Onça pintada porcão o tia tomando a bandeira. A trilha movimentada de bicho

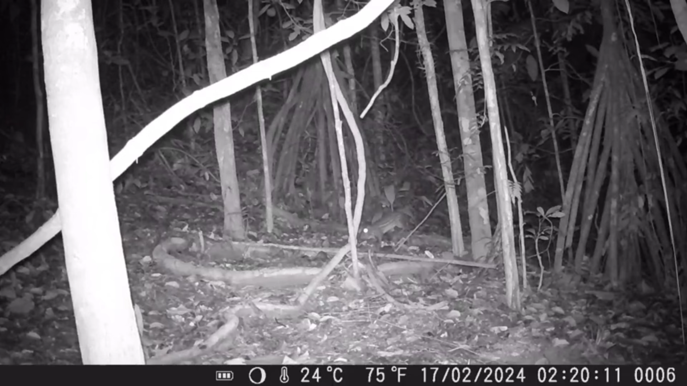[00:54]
Aí veio, depois que ela passou, veio uma paca lá, olha lá o ui brigando lá, a paca subindo também, ó. Ela veio subindo aqui a paca, né, na mesma rota que a onça passou lá, ó. Se a onça fica mais um pouquinho, era perigoso as duas se topar, a onça e a paca. Aqui é um casal de cutia aqui, ó.